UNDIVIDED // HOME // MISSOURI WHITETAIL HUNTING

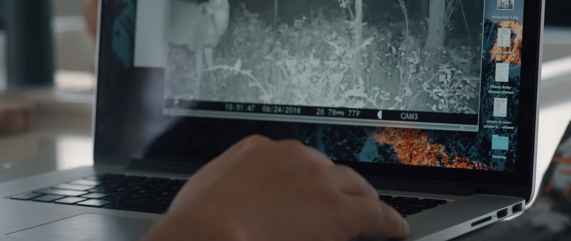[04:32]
he gets to be part of the process watching what bucks are coming into the mineral sites and helping me decide which bucks I want to hunt.